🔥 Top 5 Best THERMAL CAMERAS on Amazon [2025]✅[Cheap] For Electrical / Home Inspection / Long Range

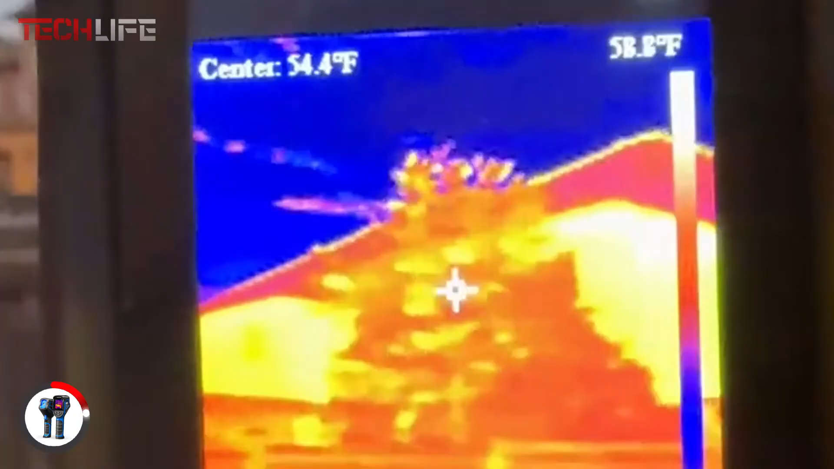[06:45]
making it perfect for electrical diagnostics, machine inspections, and home temperature monitoring.
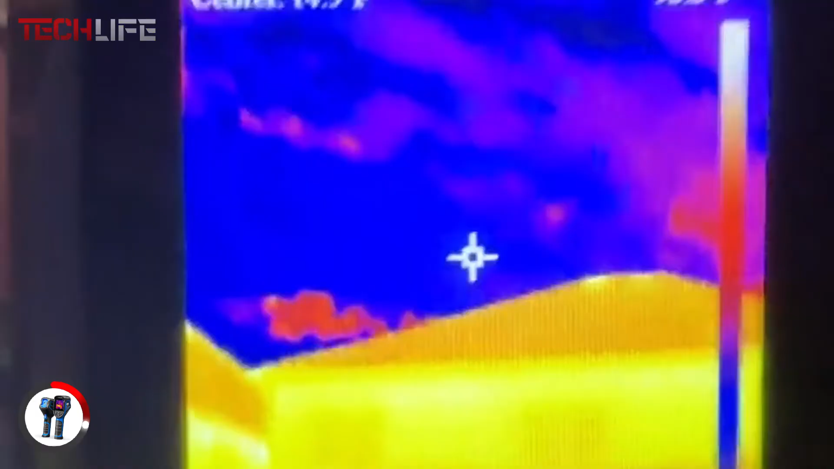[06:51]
With a battery life of up to 15 hours, you can work without interruptions.
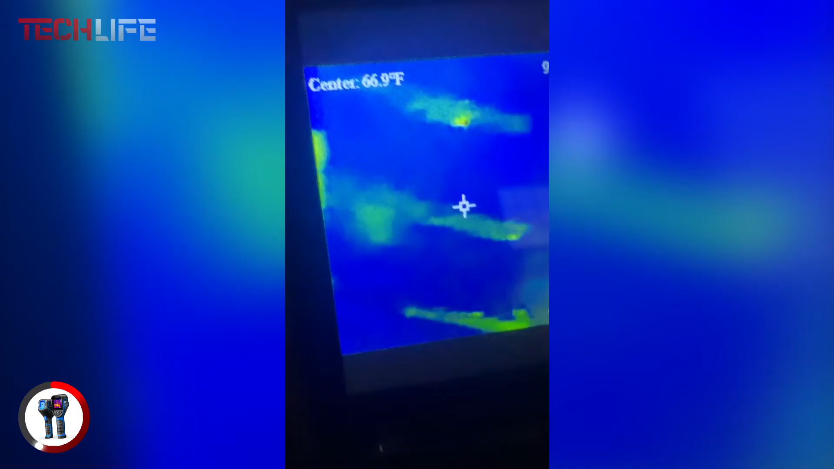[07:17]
On screen: spot 66.9°F
You also get five color palettes – warm white, warm black, iron, rainbow,
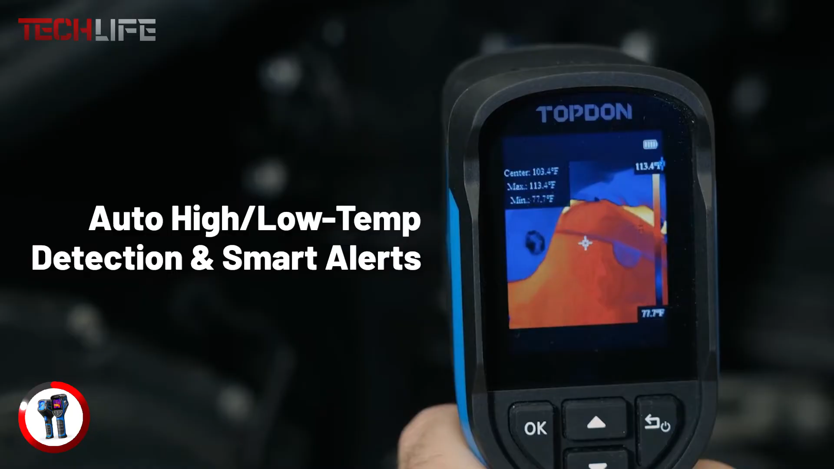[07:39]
On screen: spot 103.4°F, max 113.4°F, scale top 113.4°F, scale bottom 77.7°F
It also features smart alerts that notify you when temperature thresholds are exceeded and automatically capture images for faster,
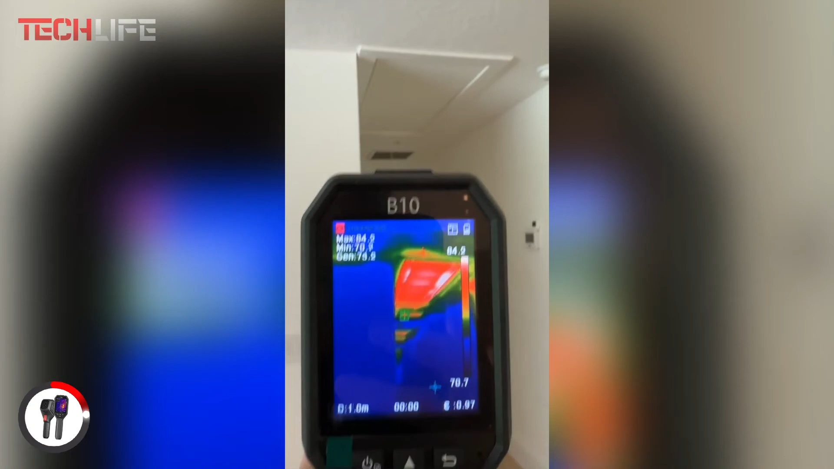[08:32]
Plus, the 25 Hz refresh rate ensures smooth, detailed imaging,
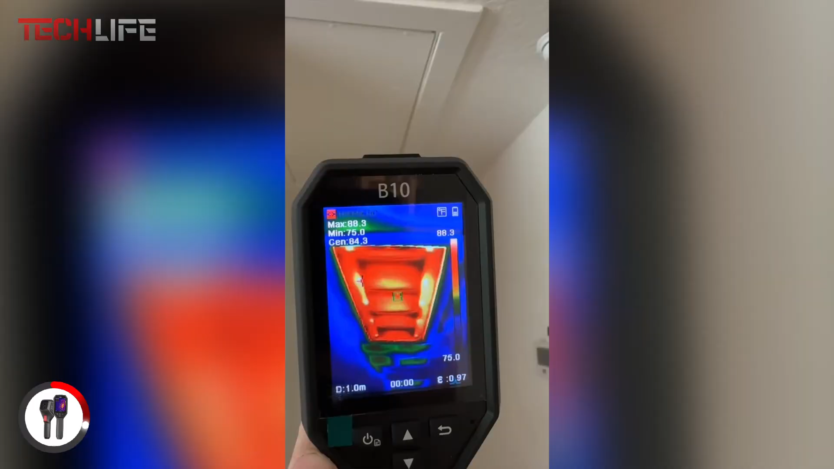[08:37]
covering a temperature range from negative 4 degrees Fahrenheit to 1022 degrees Fahrenheit.
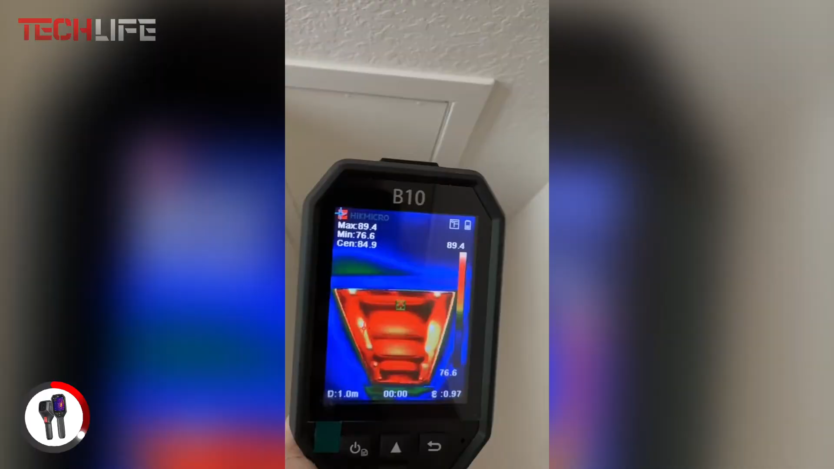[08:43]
This camera offers four imaging modes – thermal, optical, fusion,
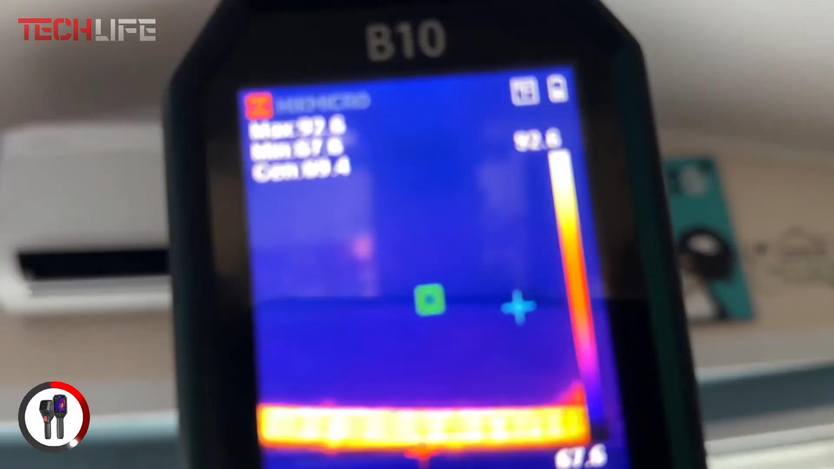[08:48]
and picture-in-picture – giving you the flexibility to choose the best view for your inspection.
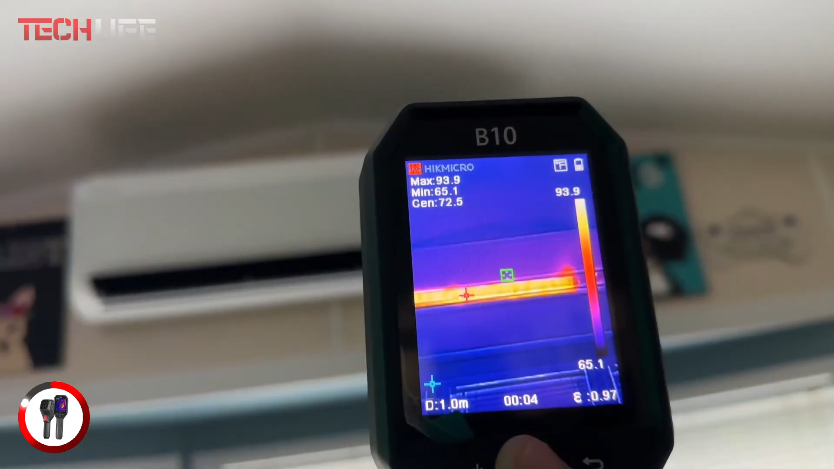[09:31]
Its rechargeable lithium-ion battery provides up to six hours of continuous use,